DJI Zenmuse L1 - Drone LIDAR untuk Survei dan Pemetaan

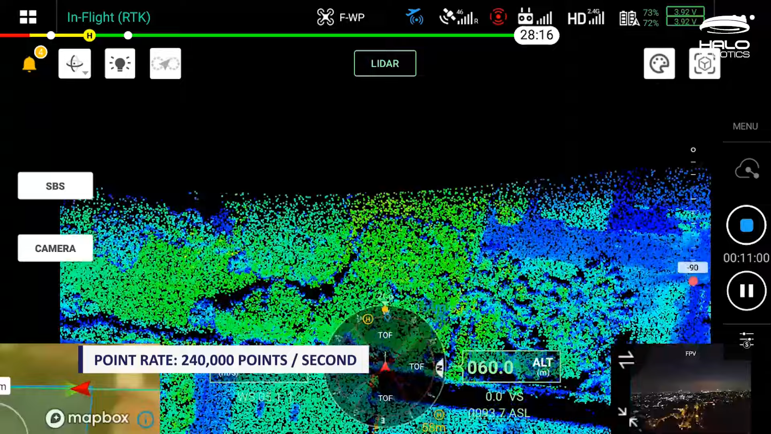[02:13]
Nah perbedaan utamanya adalah jika kita menggunakan mode atau opsi dual maupun triple reader,
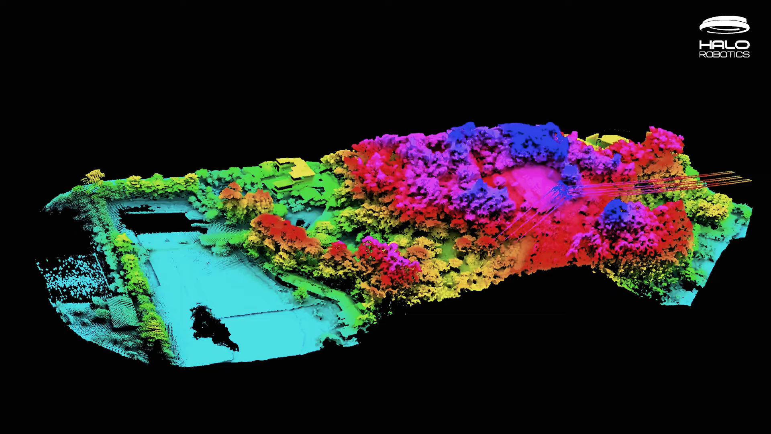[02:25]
Triple return ini artinya laser yang ditembakkan
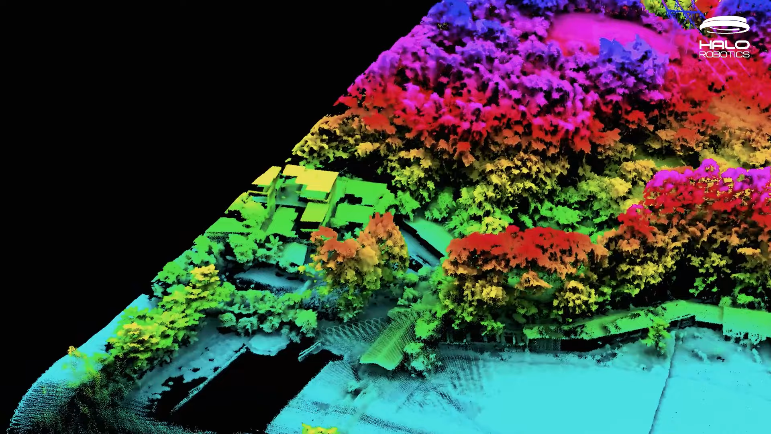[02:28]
oleh sensor ini dapat terus memantul sampai menembus
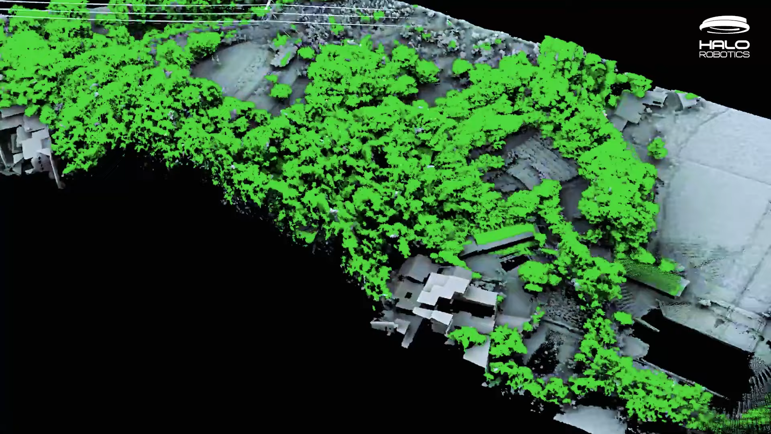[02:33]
kanopi dan juga mendapatkan data dari terin atau tanahnya.
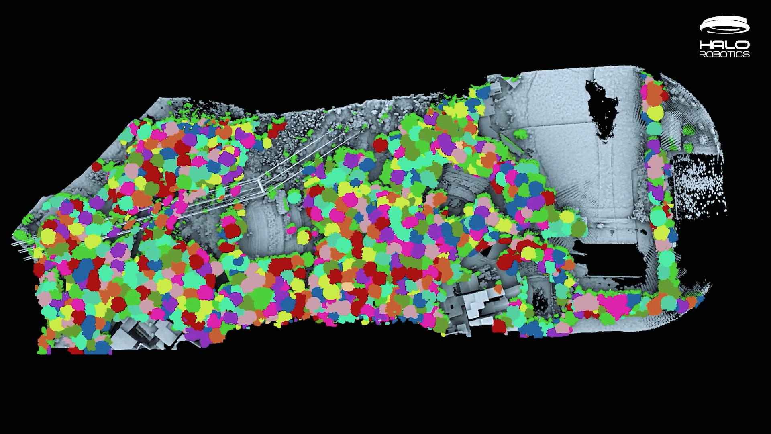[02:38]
Hal ini sangat berguna untuk mendapatkan data DTM, digital terin model secara akurat
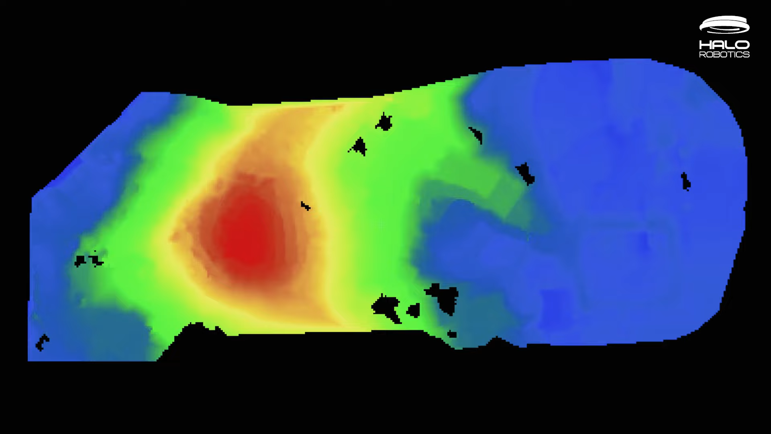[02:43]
dari area-area yang bervegetasi atau memiliki pepohonan yang berkanopi di atasnya.
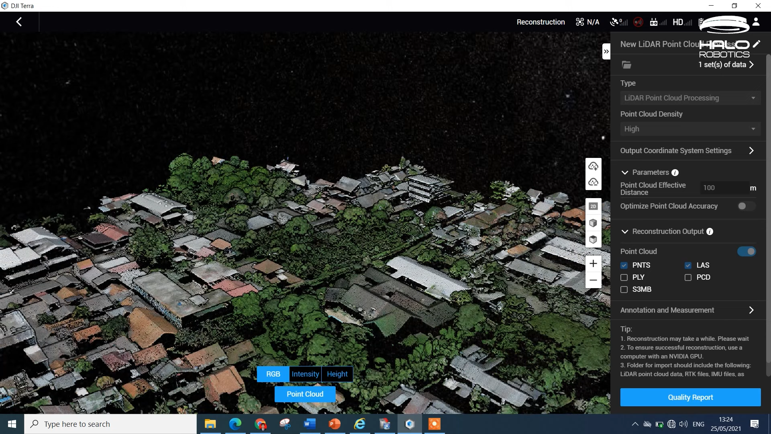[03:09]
Data RGB ini juga dapat ditampalkan terhadap lidarnya untuk menghasilkan true color lidar point cloud.
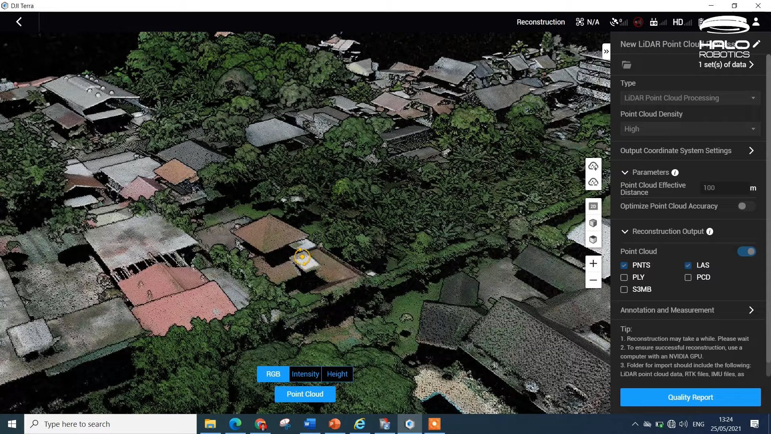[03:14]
Hal ini sangat berguna karena biasanya para surveyor atau operator harus memilih untuk membawa sensor RGB secara sendiri atau membawa sensor lidar secara sendiri. Dan biasanya harus kita lakukan 2 kali pemetaan.
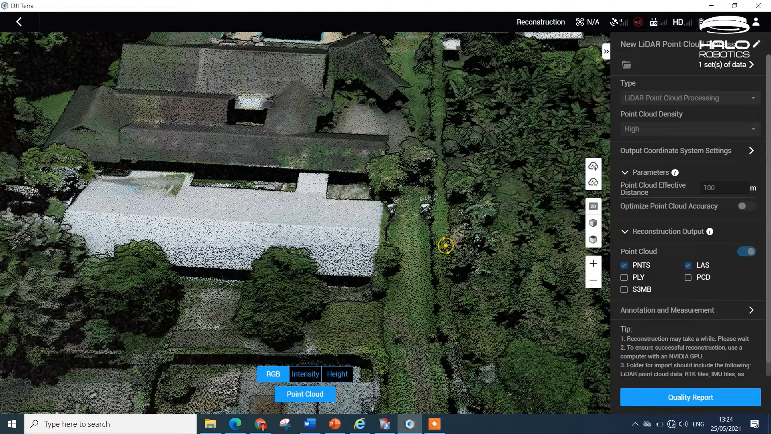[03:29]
Nah dengan adanya Zenmuse L1 ini maka para operator atau para pengguna dapat mendapatkan kedua data penting ini dalam sekali penerbangan.
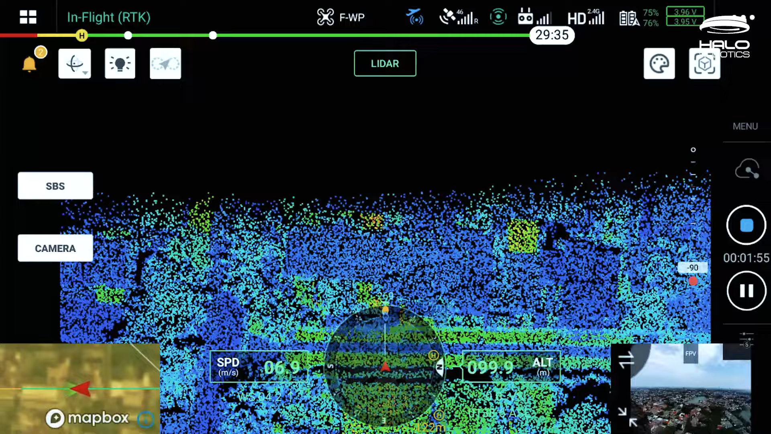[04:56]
DSM dan juga orto dalam aplikasi-aplikasi di banyak sektor industri. Nah karena sensor ini adalah juga pabrikan dari DJI maka sekarang mereka memperkenalkan fitur Live View Point Cloud.
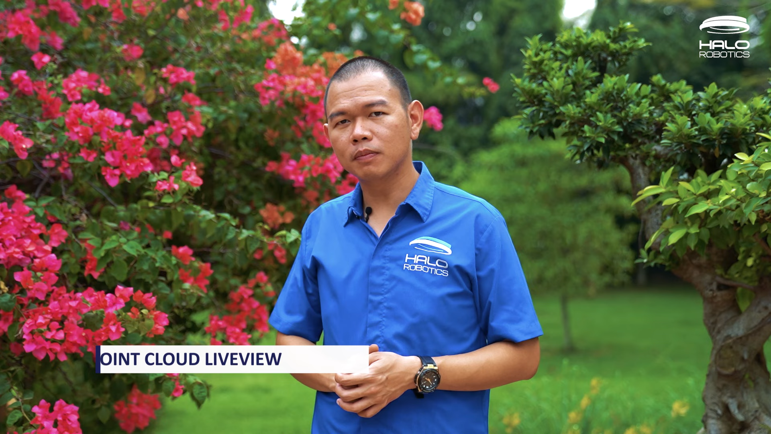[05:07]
Apa itu Point Cloud Live View? Ini adalah sebuah fitur di mana hasil
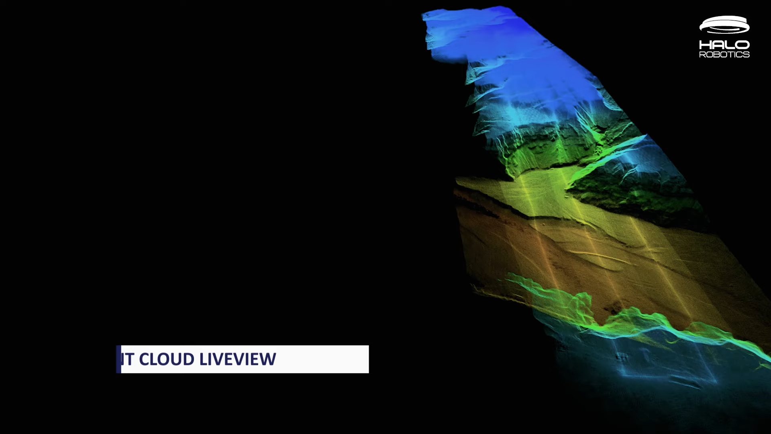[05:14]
pengambilan dari lidar sensor ini dapat langsung dilihat secara real time oleh operator drone pada aplikasi DJI Pilot.
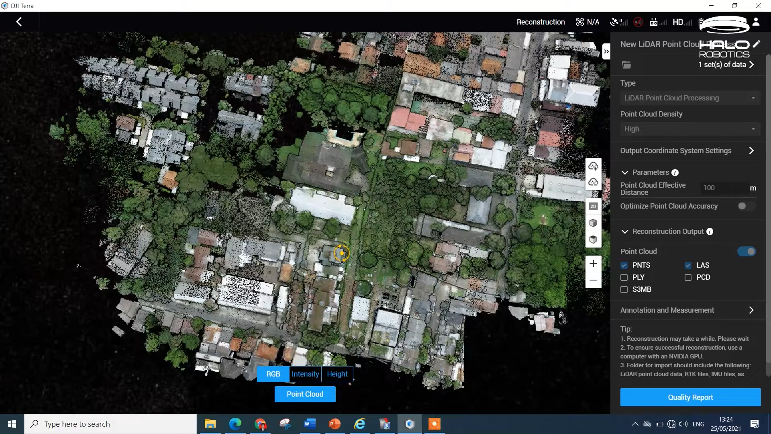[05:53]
Mode ini akan memastikan bahwa data yang ditangkap oleh sensor lidar ini memiliki resolusi yang sangat tinggi dan dapat mendeteksi objek-objek sekecil apapun.
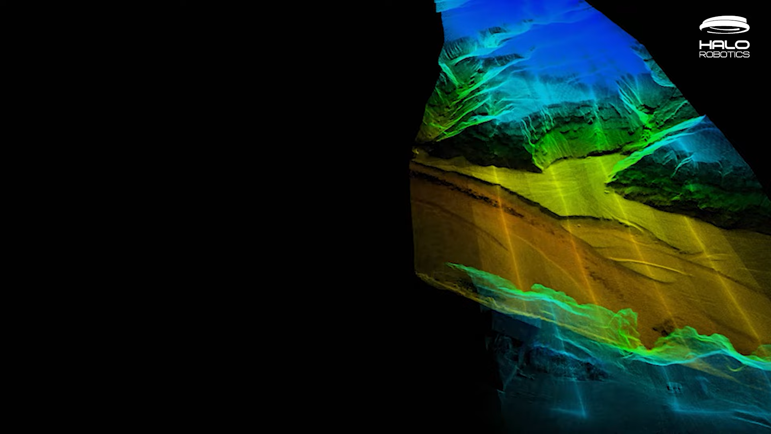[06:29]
Artinya kita dapat melakukan akuisisi data walaupun di area yang gelap atau kurang cahaya dan tetap menjalankan akuisisi data seperti biasanya.
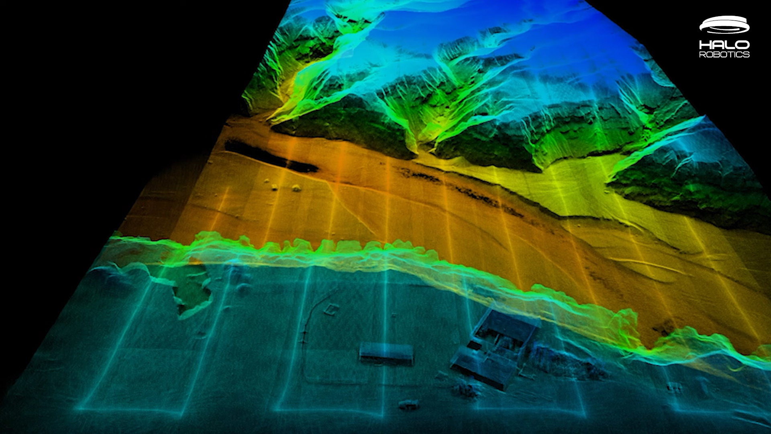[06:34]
Pada umumnya kita sudah mengetahui bahwa sensor lidar mampu dan dapat digunakan untuk banyak aplikasi khususnya pada pemetaan dan penggunaannya di semua sektor industri.